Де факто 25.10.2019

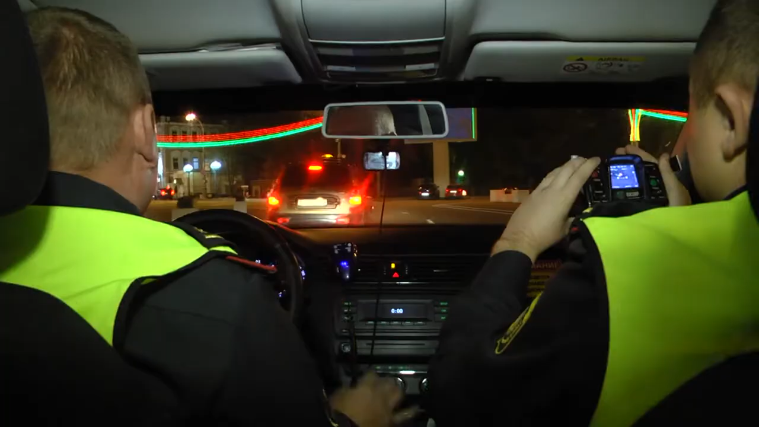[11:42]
Экипаж разместился около агрогородка Еремина. Здесь допустимая скорость 60 км в час.
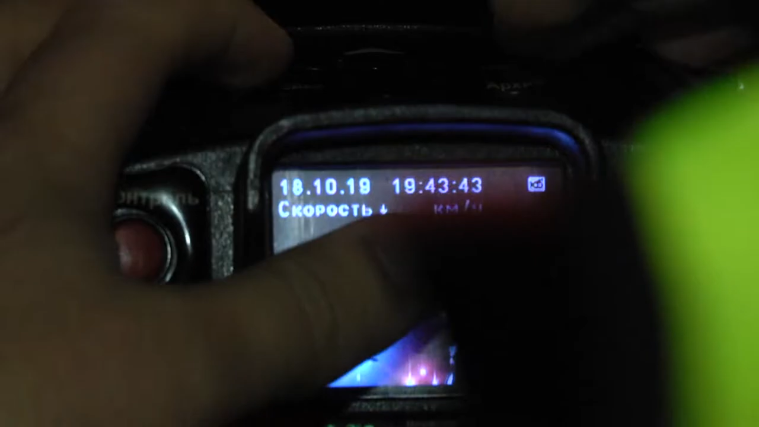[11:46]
Сотрудники ГАИ выявляют нарушителей с помощью специального прибора «Визир».
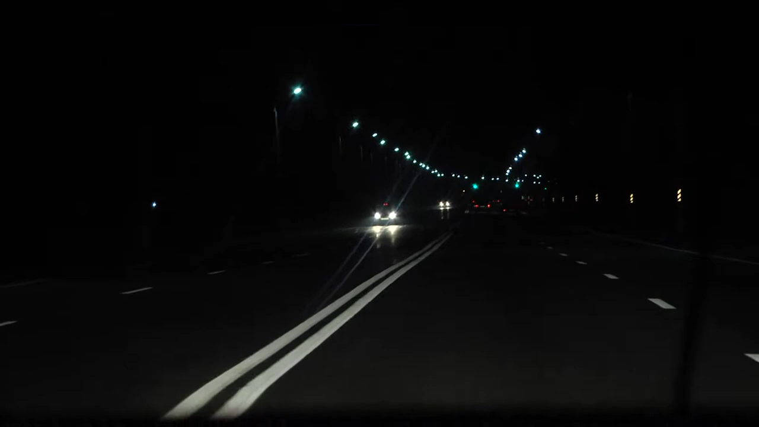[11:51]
Его наводят на цель, и он определяет скорость авто, которая едет как во встречном направлении, так и в попутном.